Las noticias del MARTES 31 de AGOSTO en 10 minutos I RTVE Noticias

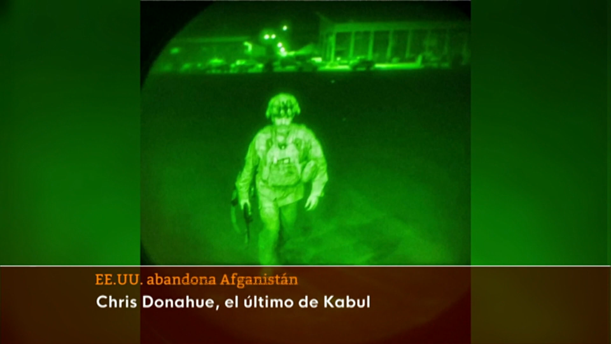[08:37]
Es el mayor general Chris Donahue, el último militar estadounidense en abandonar Kabul, un minuto antes de la medianoche afgana.